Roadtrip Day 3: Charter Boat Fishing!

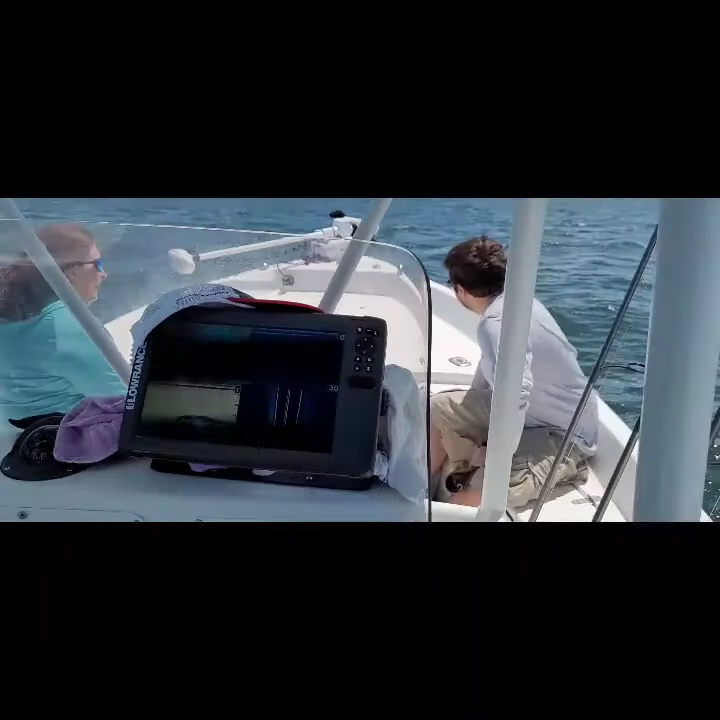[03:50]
And we actually are fun to catch. Which I just caught one. But we're going to focus on that more. And if we catch something that we can keep hitting, that's awesome too.
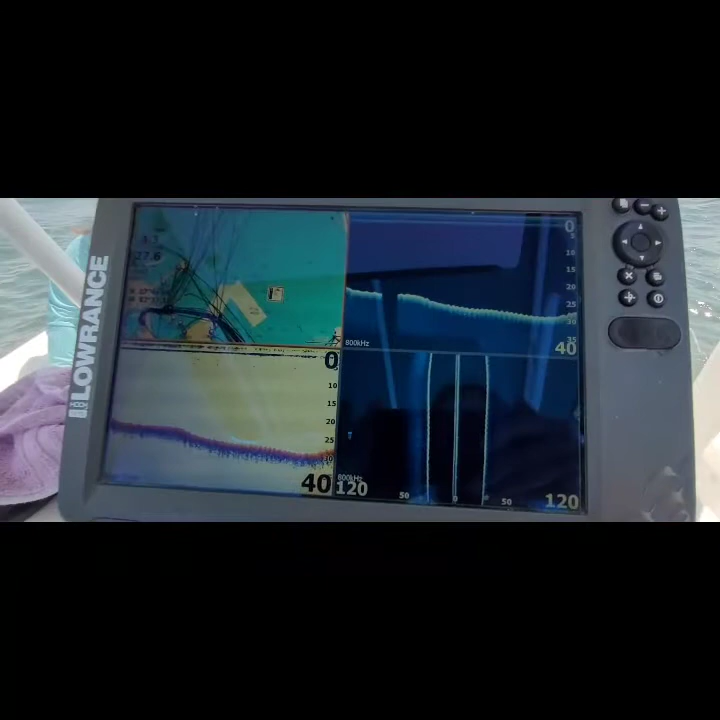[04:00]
All right. So I'm going to get a little lesson on the fish finder.
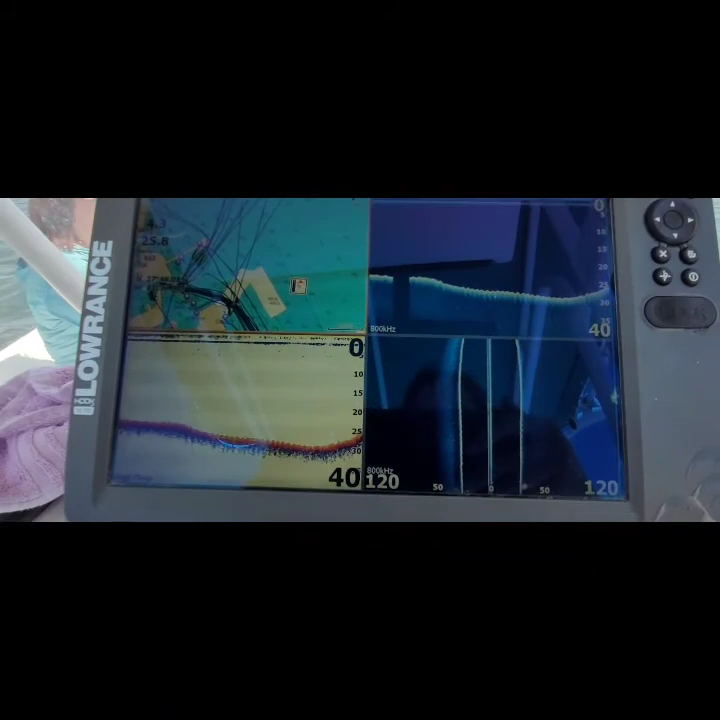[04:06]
It's pretty cool. I'm going to go in color and he can split his screen four different ways.